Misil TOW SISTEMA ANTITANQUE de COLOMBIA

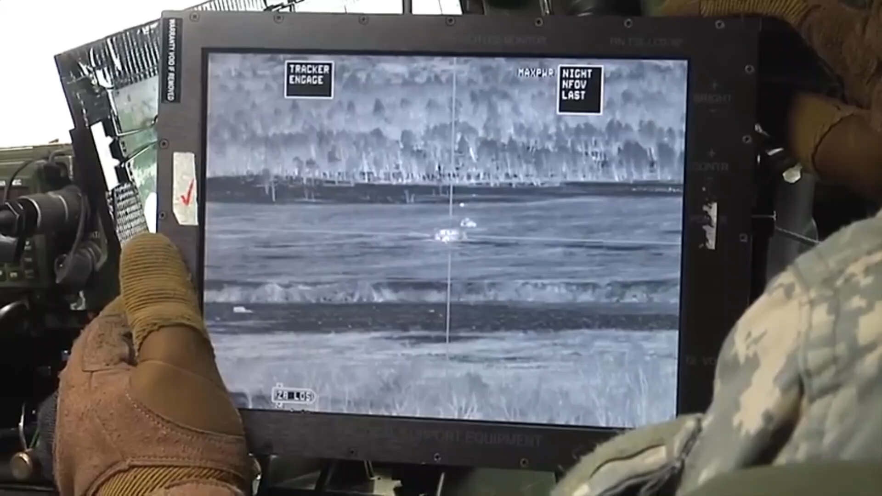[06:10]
que se van extendiendo desde el carrete montado en el sistema de control en la cola del misil.
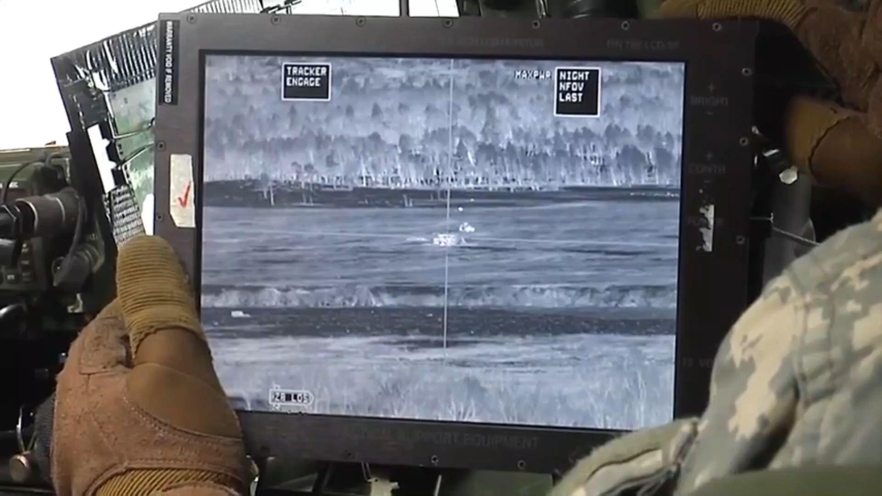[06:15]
El misil está equipado para su seguimiento con un emisor de alta intensidad térmica, que envía una señal de onda larga infrarroja,
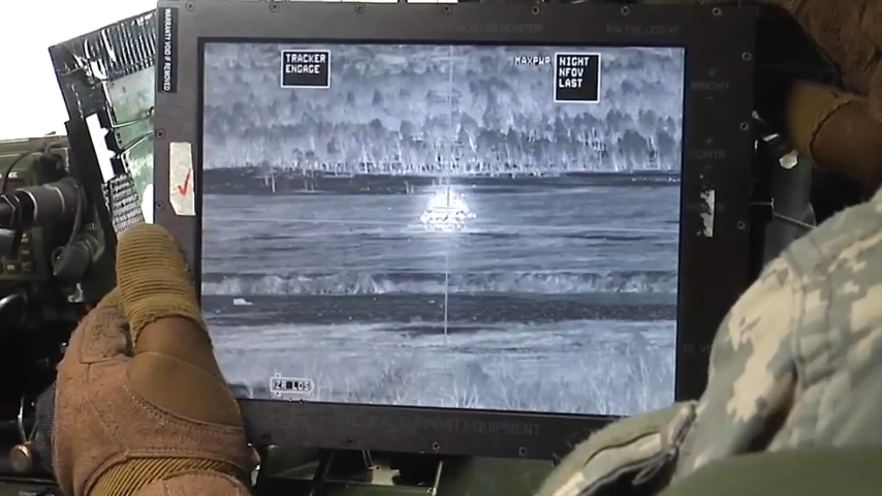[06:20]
así como de un segundo emisor de xenón de onda corta.
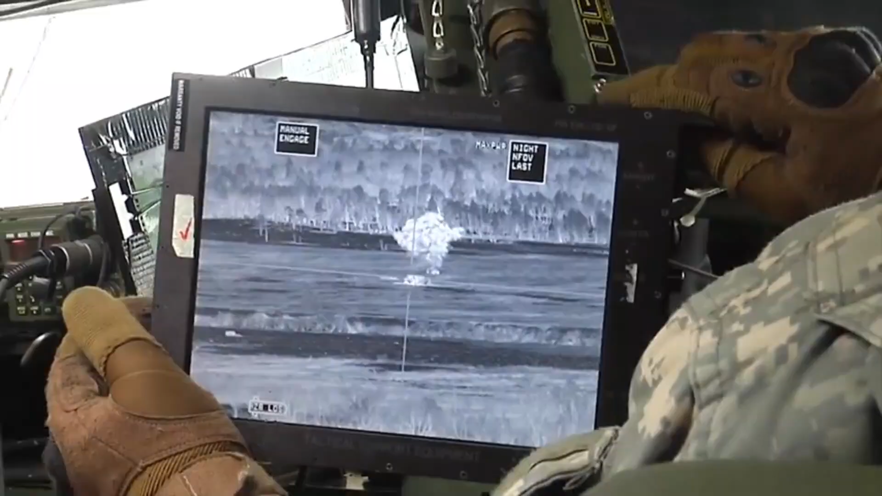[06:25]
Este doble sistema de seguimiento ofrece una mayor resistencia a las contramedidas electroópticas y de infrarrojos.